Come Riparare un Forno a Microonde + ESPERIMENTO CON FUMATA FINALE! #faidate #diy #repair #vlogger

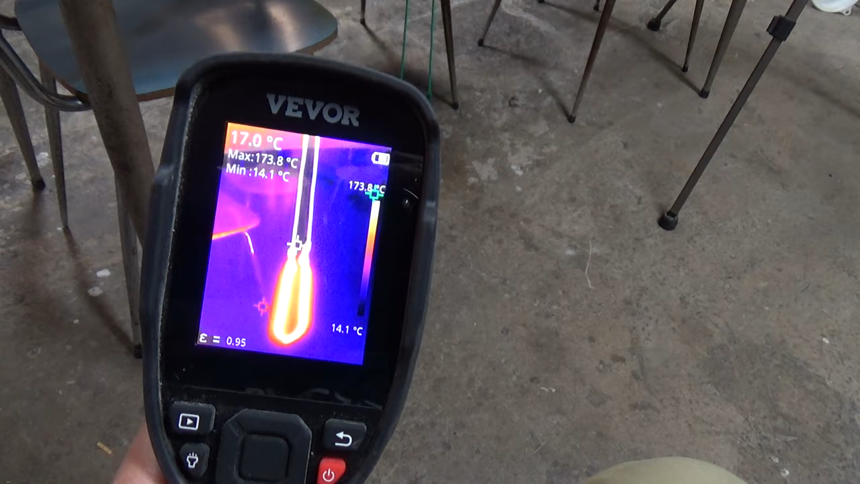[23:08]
On screen: spot 17.0°C, max 173.8°C, min 14.1°C, scale top 173.8°C, scale bottom 14.1°C
Beh E' ancora Bello caldo Beh Lui è a 160
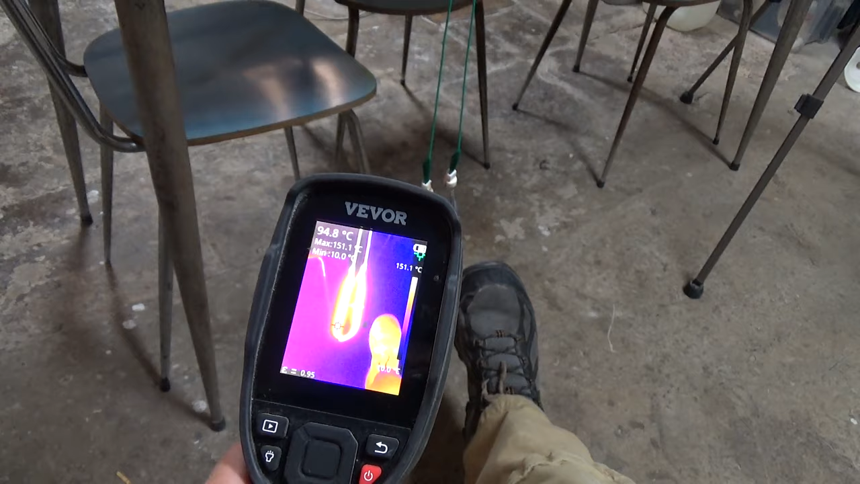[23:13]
On screen: spot 94.8°C, max 151.1°C, scale top 151.1°C
gradi Ancora Come vedete Siamo a 160 gradi Sta scendendo 120
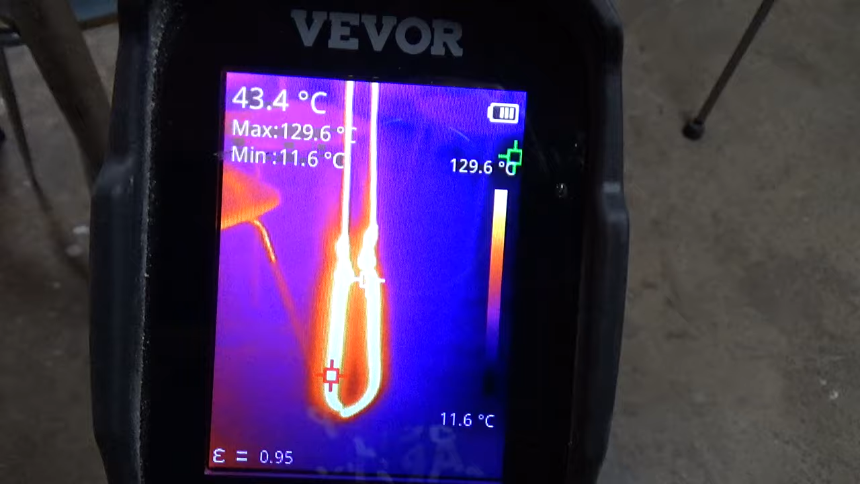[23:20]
On screen: spot 43.4°C, max 129.6°C, min 11.6°C, scale top 129.6°C, scale bottom 11.6°C
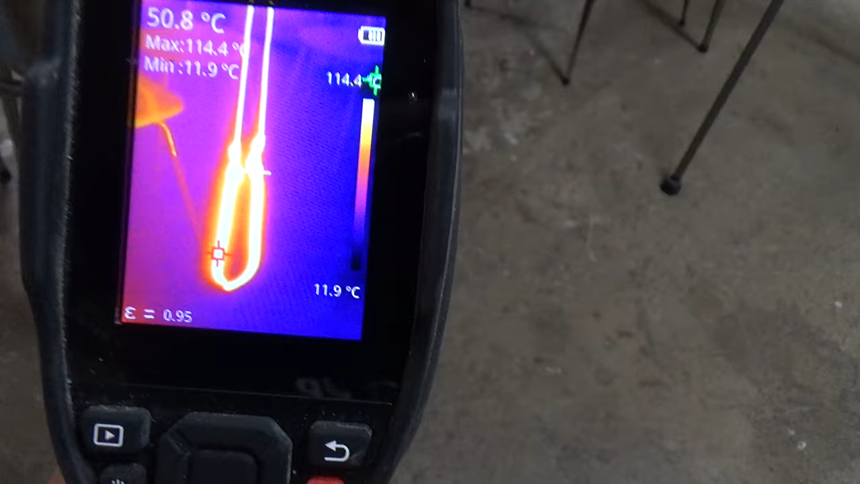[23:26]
On screen: spot 50.8°C, min 11.9°C, scale bottom 11.9°C
117 Mentre questi
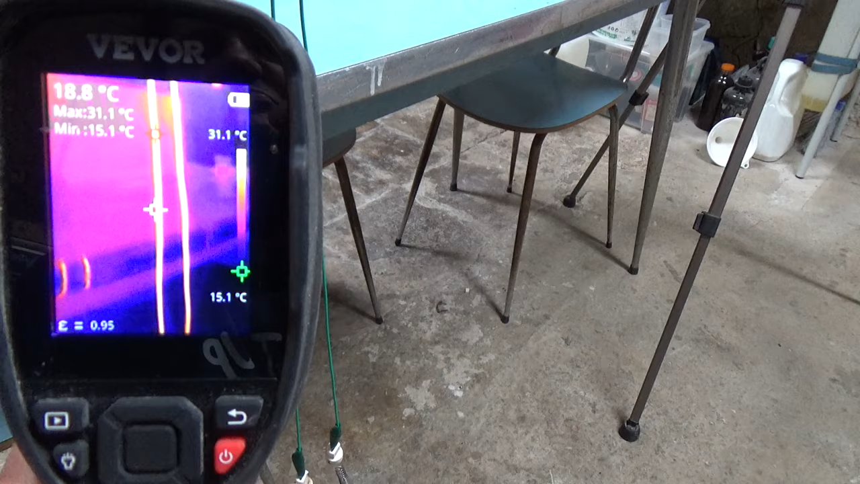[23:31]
On screen: spot 18.8°C, max 31.1°C, min 15.1°C, scale top 31.1°C, scale bottom 15.1°C
Questi siamo sui 30 gradi Adesso riaccendo Vediamo che temperatura Raggiungiamo Però come vedete Il discorso Non sono Ecco
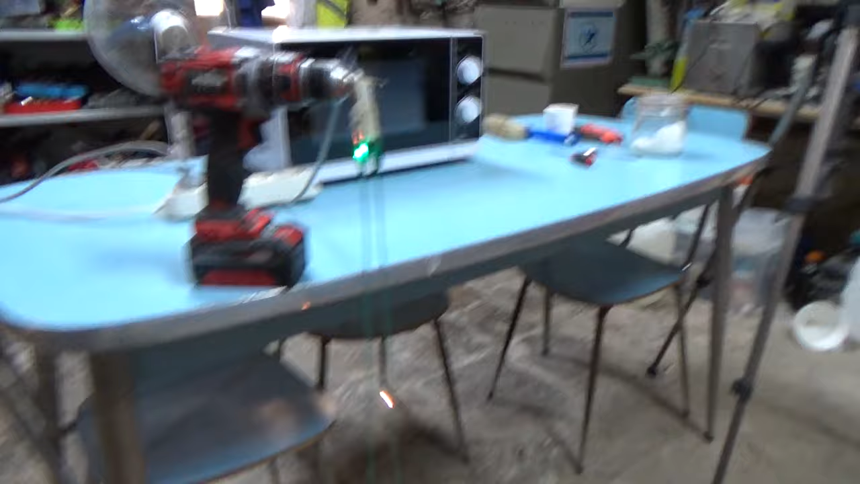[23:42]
Eccolo lì Vedete Si è scollegato Perché non ce l'ha fatta più E' andato a fuoco qui Perché questi Sono dei cavetti Della merda Veramente
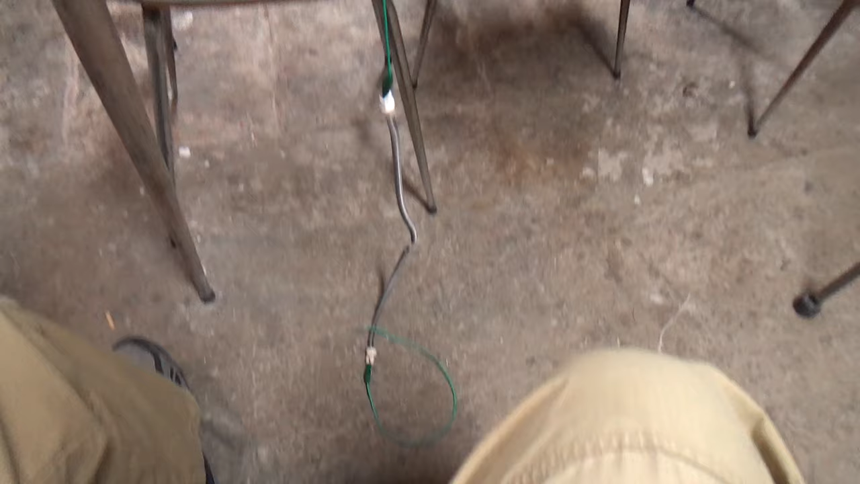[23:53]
Vediamo le temperature E in effetti Il morsetto E' a 140
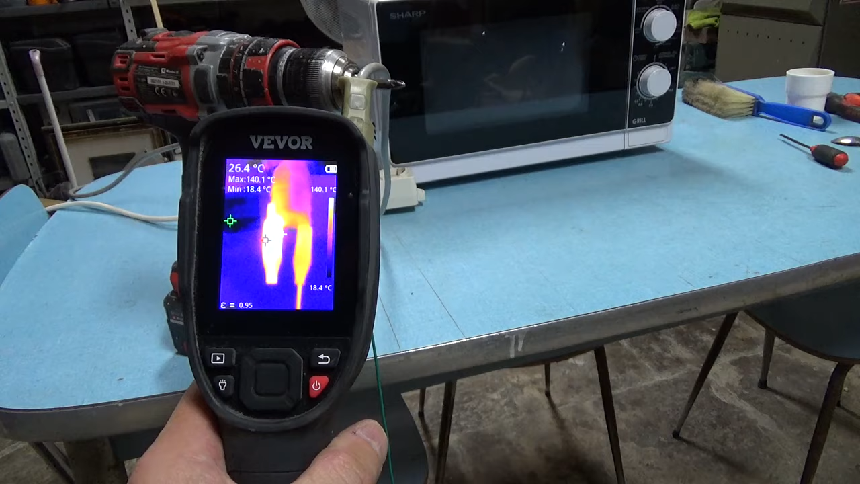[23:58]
On screen: spot 26.4°C, max 140.1°C, min 18.4°C, scale top 140.1°C, scale bottom 18.4°C
gradi Il morsetto Rendetevi conto Il filo Il filo Un po' meno